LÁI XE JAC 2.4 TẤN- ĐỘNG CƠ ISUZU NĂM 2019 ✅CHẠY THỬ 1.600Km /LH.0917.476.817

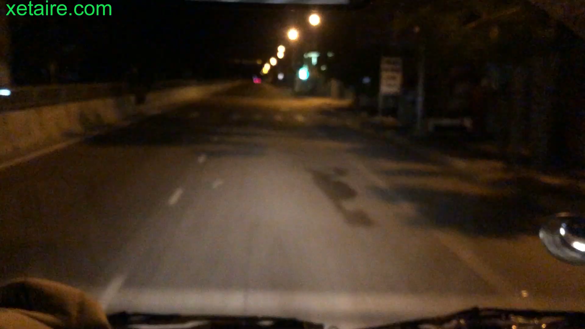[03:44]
Xin chào tất cả các bạn, chào các bạn đã quay trở lại với hành trình đi đăng ký xe từ thành phố Hồ Chí Minh đến Bình Định của mình. Hiện tại thì
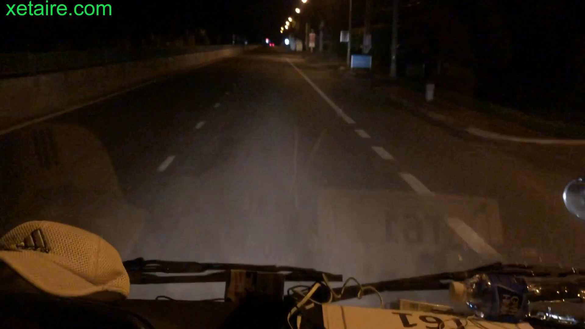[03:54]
mình đang đi đến thành phố Phan Rang Tháp Chàm của tỉnh Ninh Thuận nha các bạn. Đấy, hiện tại thì Bác Tài này đang đi với tốc độ là
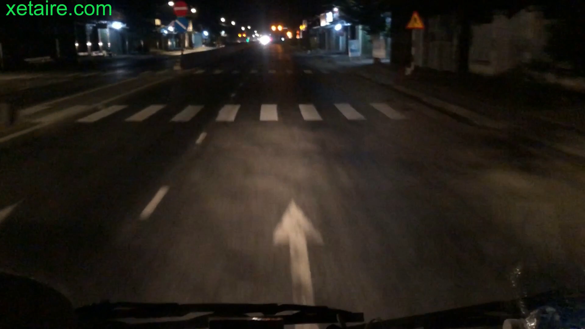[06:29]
Đấy. Đường phố Phan Rang Tháp Chàm hiện tại thì còn những cái ánh điện mập mờ thôi, phần lớn là đã tắt điện đi ngủ hết rồi.